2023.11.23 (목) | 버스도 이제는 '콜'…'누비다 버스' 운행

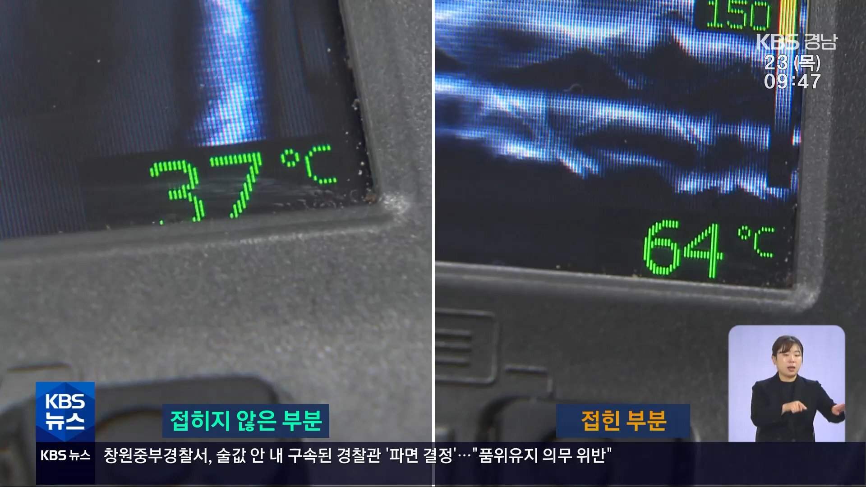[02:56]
접히지 않은 전기장판의 온도는 30도 안팎, 접힌 부분의 전기장판의 온도는 60도를 넘습니다. 온도 차이가 2배 가까이 났습니다.
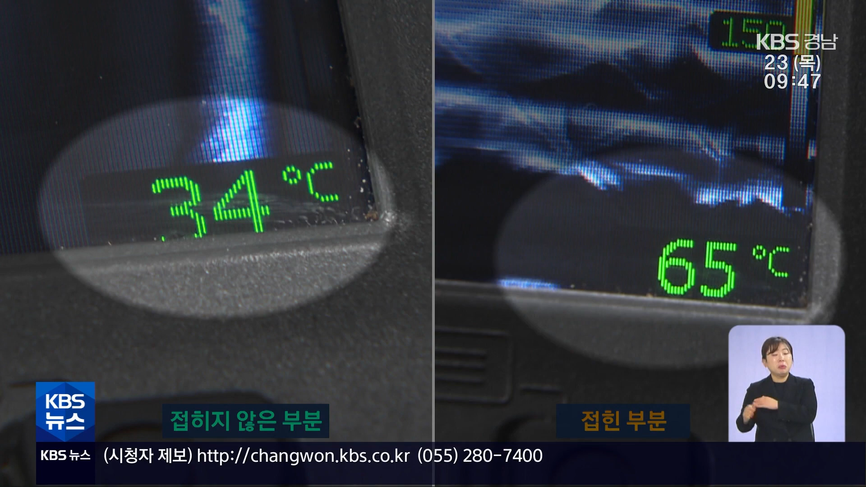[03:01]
전기장판이 장기간 접혀서 보관될 경우 내부 열선에 손상이 생길 수 있습니다.